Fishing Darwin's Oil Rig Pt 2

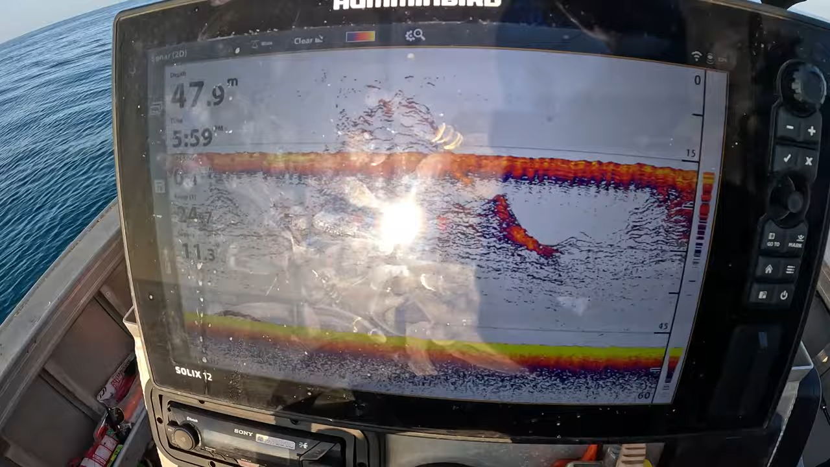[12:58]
On screen: depth 47.9 m
Whoa, who the fuck is that? Denny, they're thick, mate. They're fucking thick.